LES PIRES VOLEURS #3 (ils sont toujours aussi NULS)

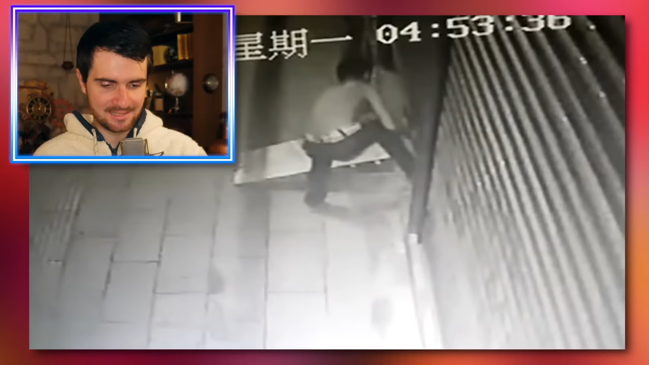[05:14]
Très organisé, il a mis sa petite rampe d'accès pour pas abîmer les suspensions de son scooter. Est-ce qu'il est en train de se baisser le truc? Il est en train de se baisser le volet.